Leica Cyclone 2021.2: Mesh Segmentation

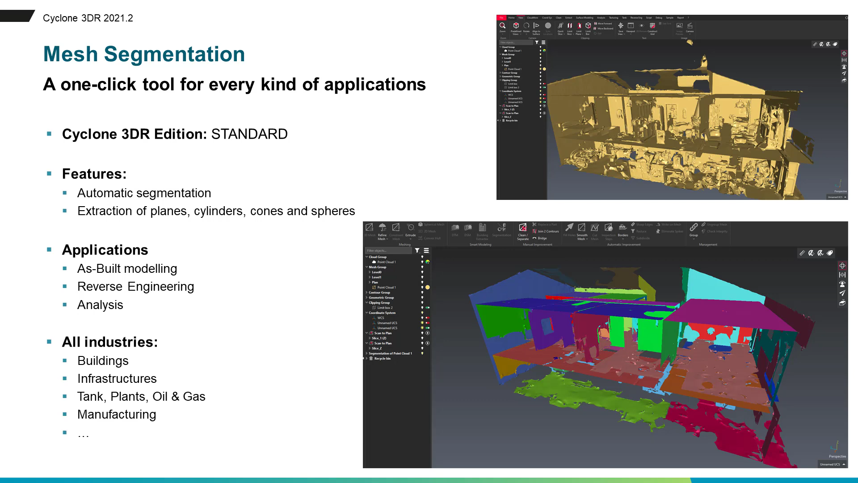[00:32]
features like planes cylinders cones on all spheres thanks to the flexibility of mesh segmentation this is a new tool that will help all the industries like buildings infrastructure or manufacturing to address asphalt modeling reverse engineering or any kind of analysis application
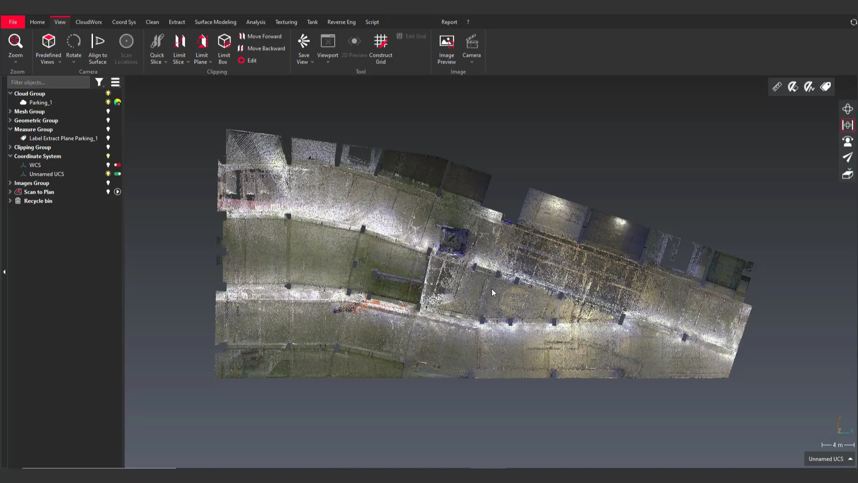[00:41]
we
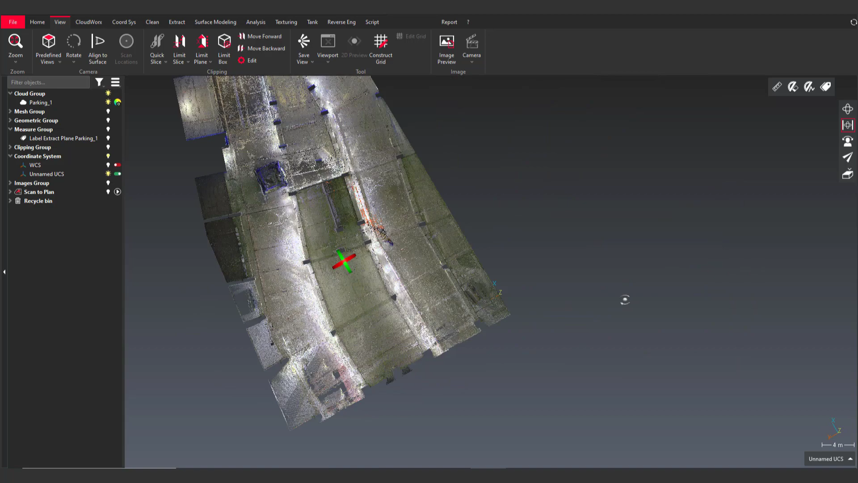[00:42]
are going to see now how it is easy to use mesh segmentation in
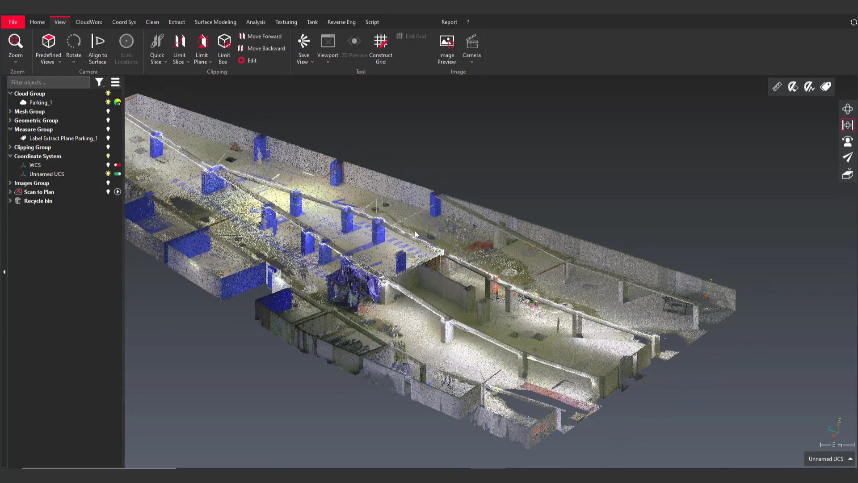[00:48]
cyclone 3dr so here is an example of a parking lot and I
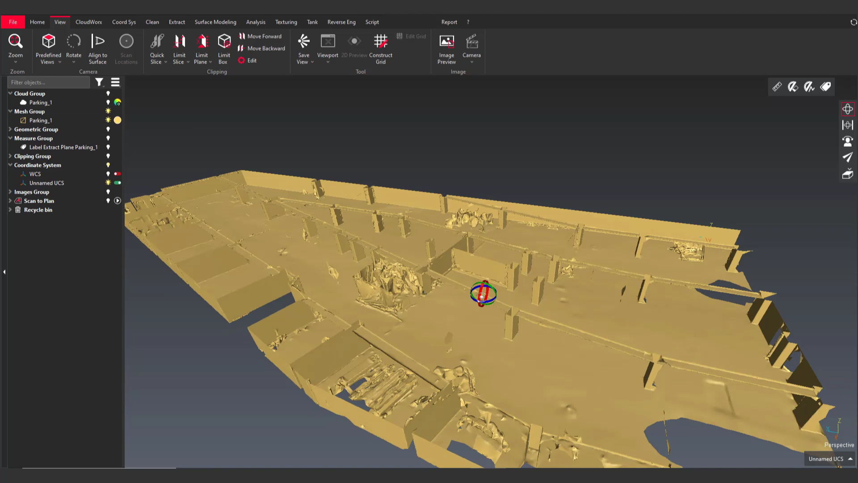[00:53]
previously created a mesh from it and so in the surface modeling menu there is this new segmentation tool
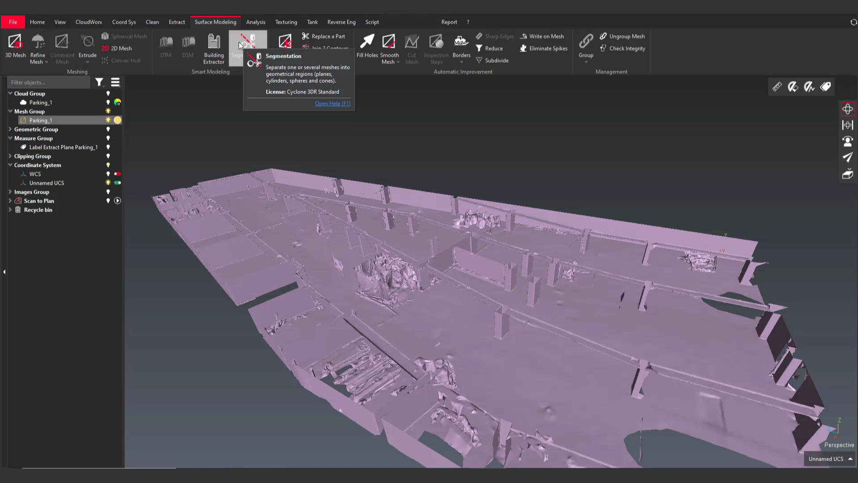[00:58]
and the UI is pretty easy to use with some parameters to define and also
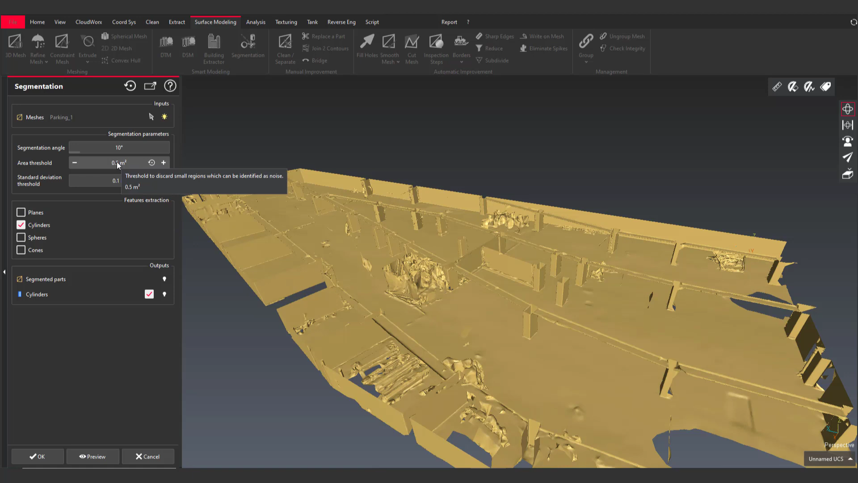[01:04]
the choice of features to extract here I'm choosing to extract the planes of this mesh and you can see that in one click I managed to extract all the mesh surfaces that represent a plane and it is also possible to extract the
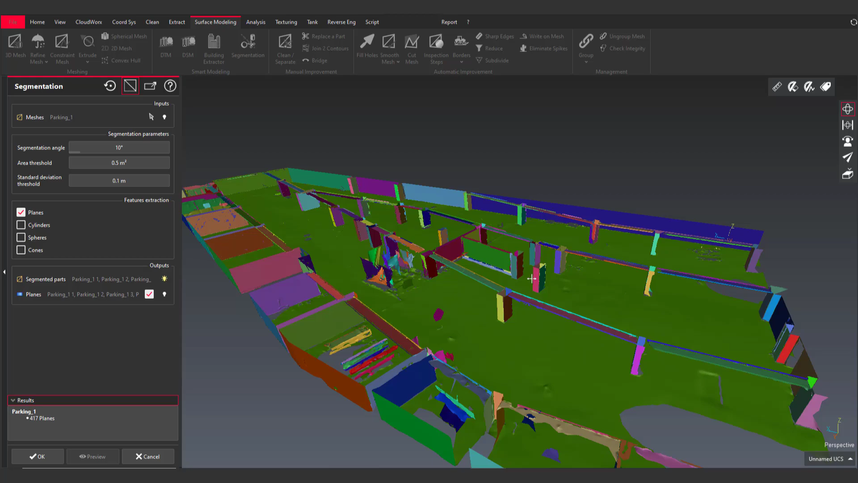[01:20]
planes only mesh
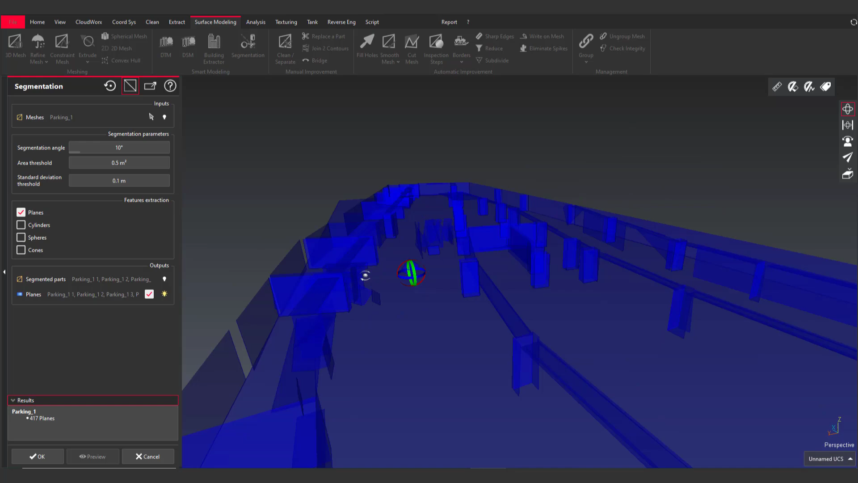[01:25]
segmentation is an additional tool in
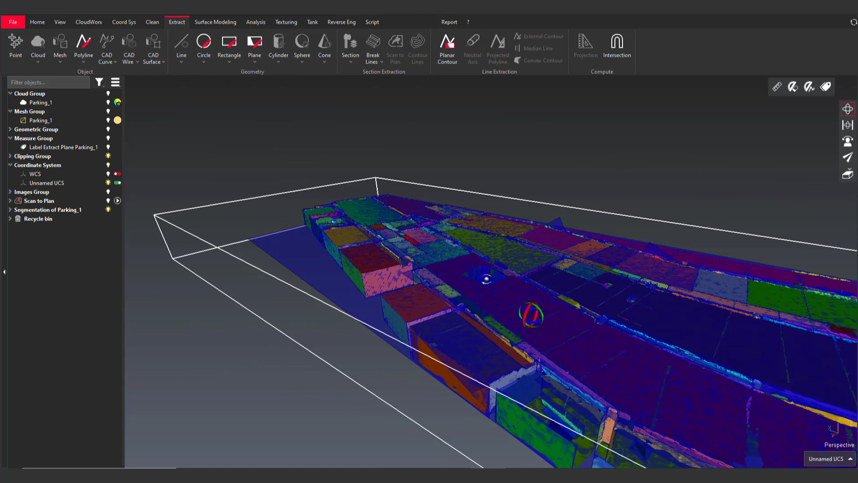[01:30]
the panel of functions of cyclone solar capacity and mesh segmentation can be used
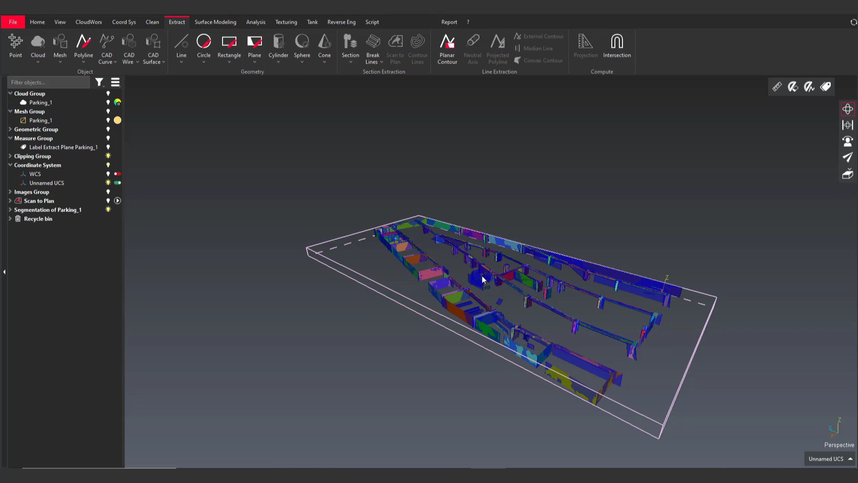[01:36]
to run other kind of workflows like analysis or asphalt modeling
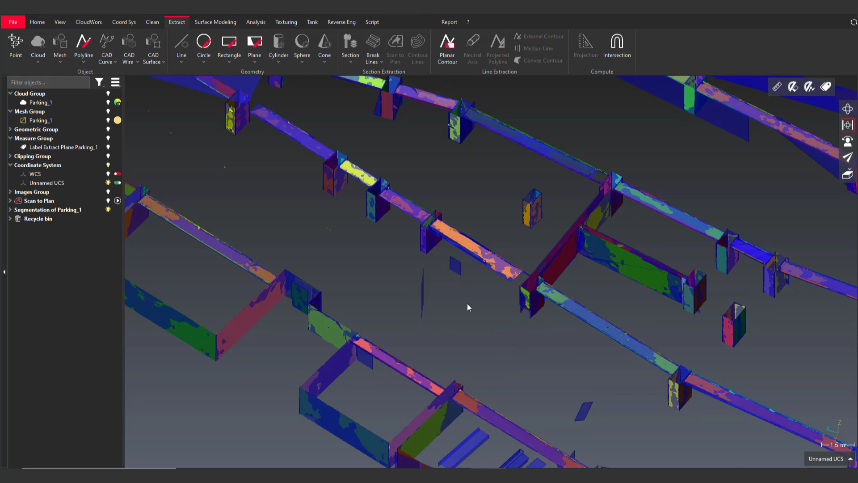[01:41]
benefiting
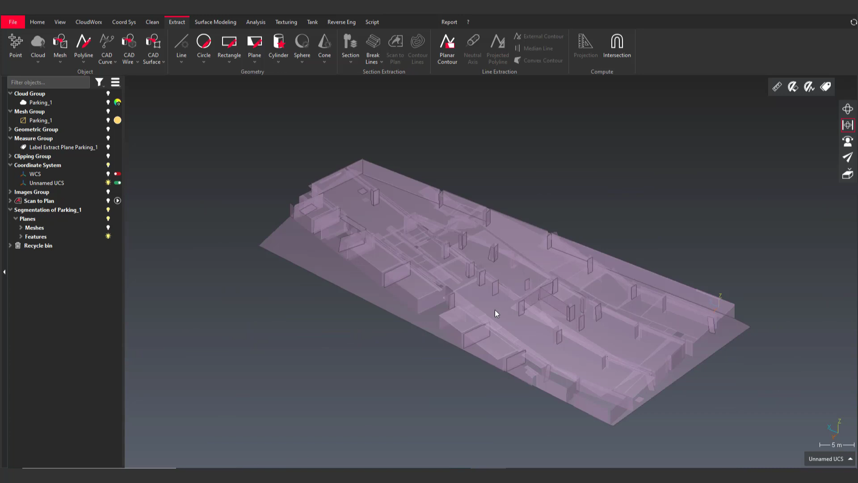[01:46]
from the creation of meshes from geometry you can see that it's very
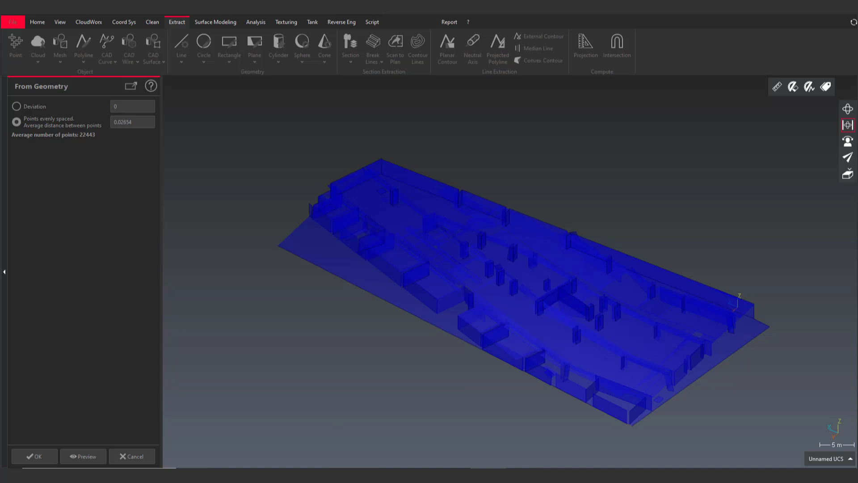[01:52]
easy to create a theoretical model of this parking